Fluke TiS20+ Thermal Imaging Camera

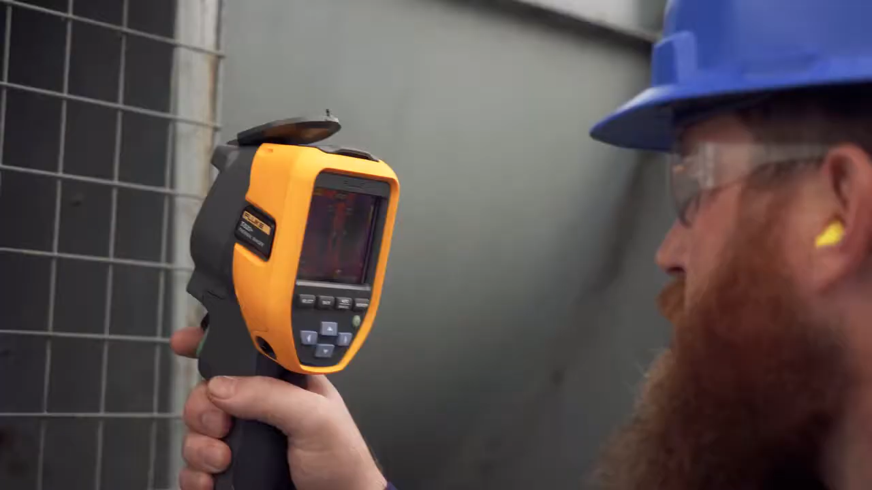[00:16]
you want an infrared tool that gets the job done easily and efficiently.
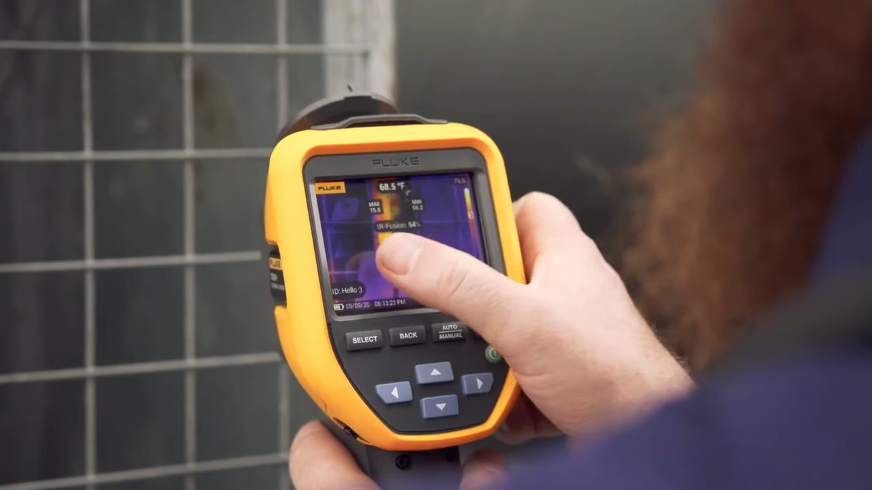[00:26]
On screen: spot 68.5°F
infrared technology with a camera that's easy to use, even if you're not an infrared expert.
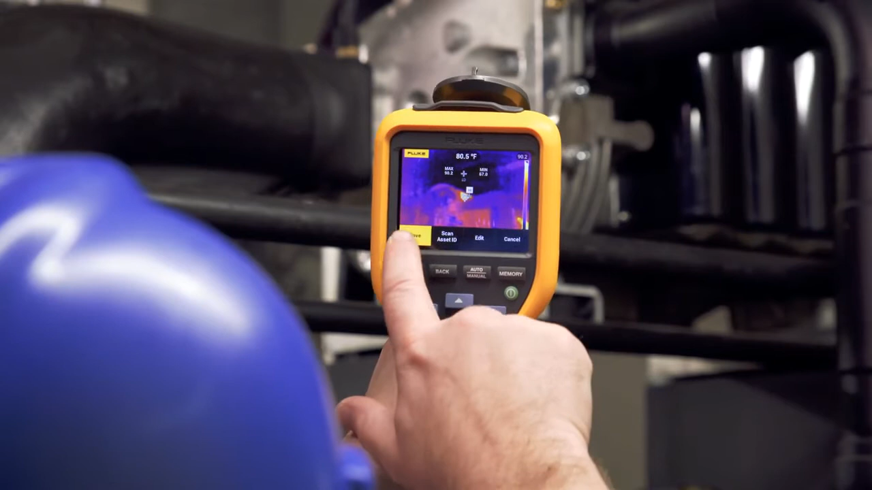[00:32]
On screen: spot 80.5°F
The best battery life in a Fluke thermal camera
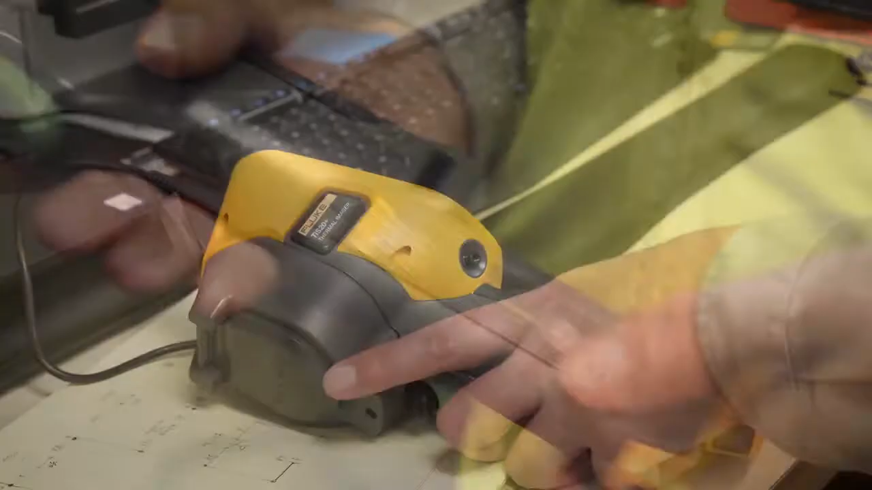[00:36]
ever means your Fluke
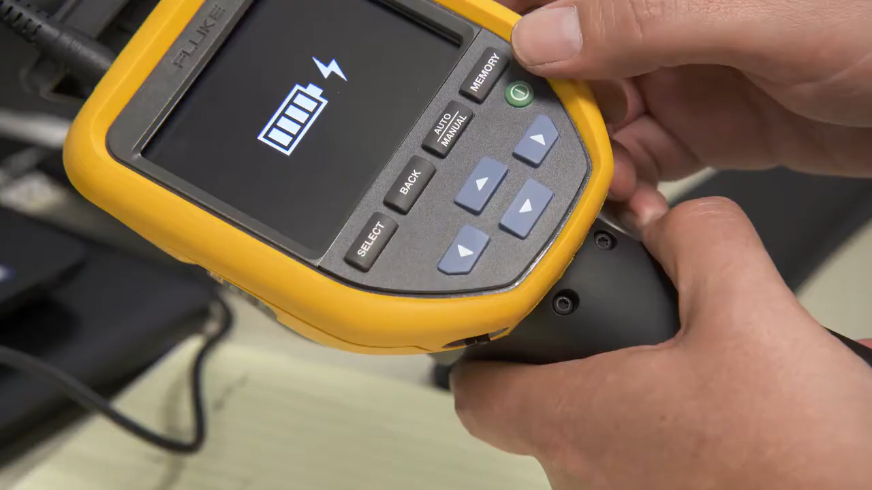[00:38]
TIS 20 Plus keeps working for over five hours.
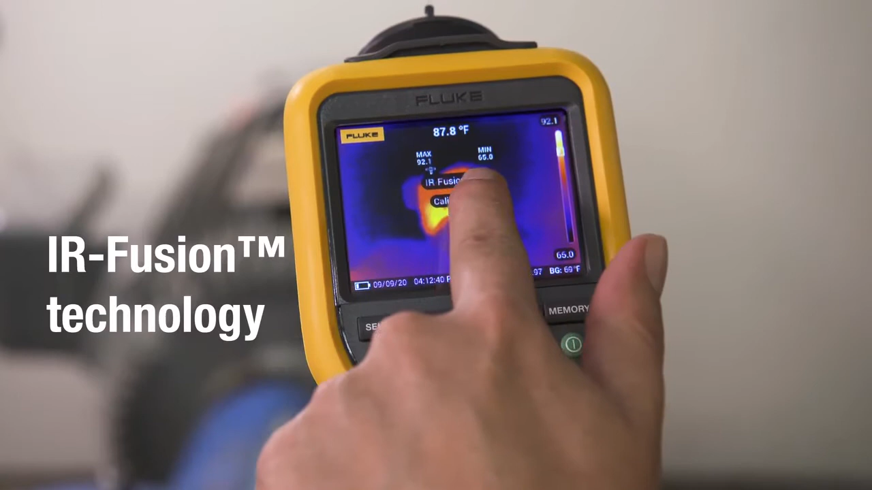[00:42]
On screen: spot 87.8°F
Innovative Fluke IR Fusion allows you to overlay the thermal
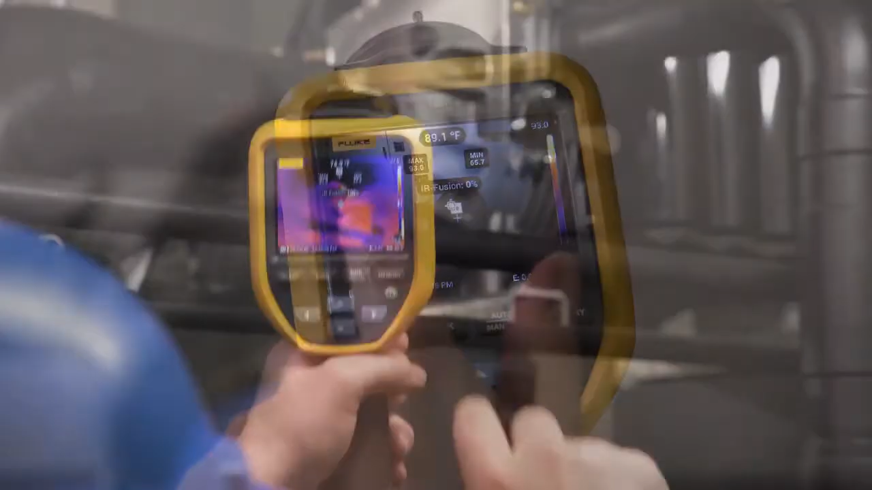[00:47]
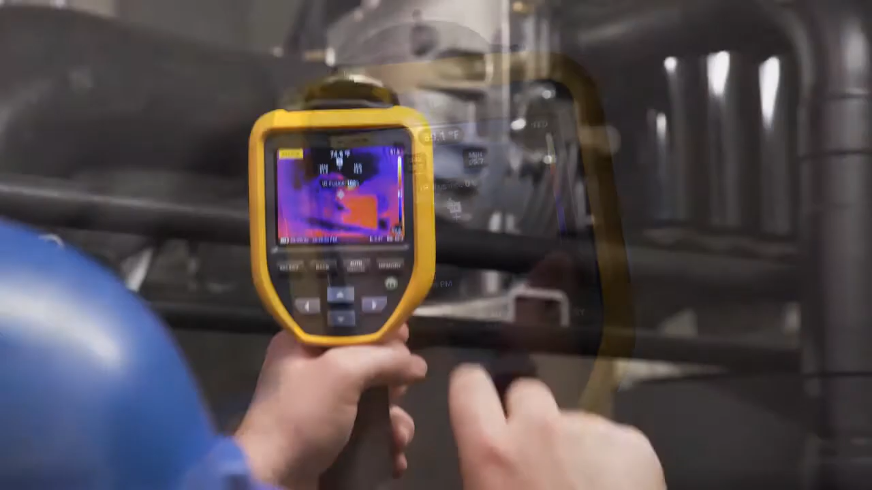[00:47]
image on top of the visual light image for easier identification of potential issues.
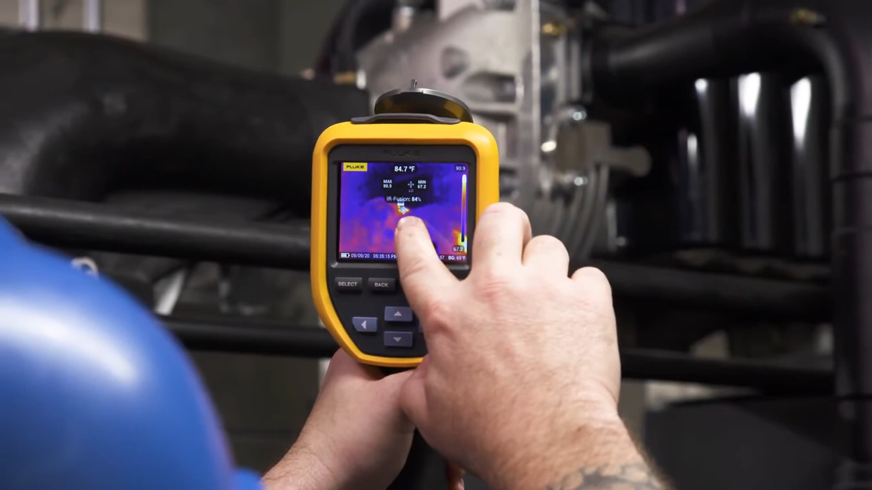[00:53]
On screen: spot 84.7°F
Simply slide your finger across the LCD touchscreen to adjust the level of infrared.
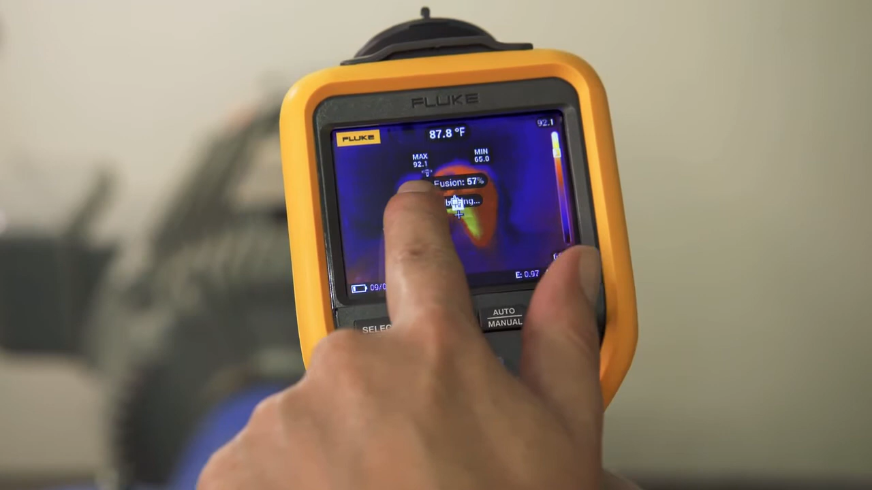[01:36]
On screen: spot 87.8°F
Save time with the right level of infrared and analysis.